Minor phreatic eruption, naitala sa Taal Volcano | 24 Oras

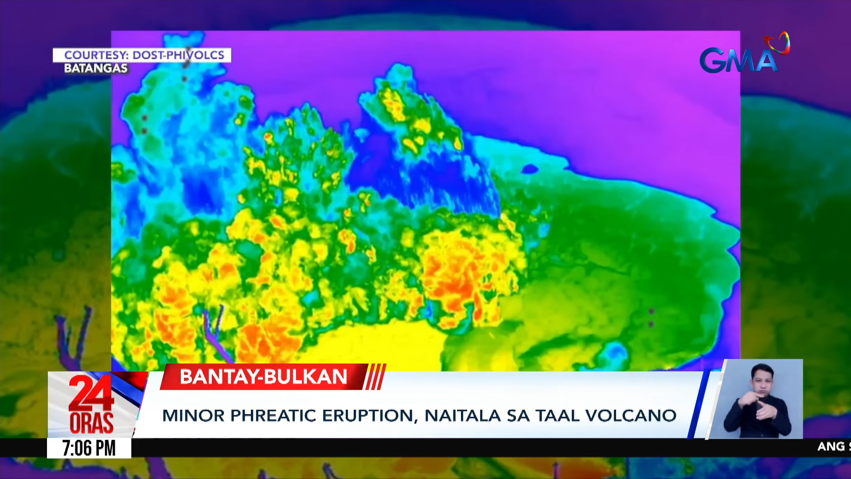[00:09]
Nakunan ng thermal camera, kaninang madaling araw ang pagsingaw ng bulkan na umabot sa 600 metro ang taas.
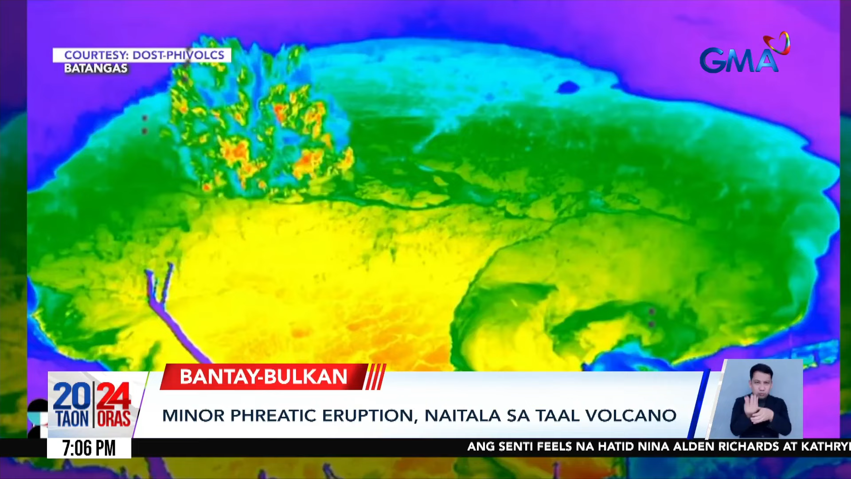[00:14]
Sabi ng PHIVOX, nasa alert level 1 pa rin ang Taal Volcano at wala pang nagbabadyang mas malaking pagsabog.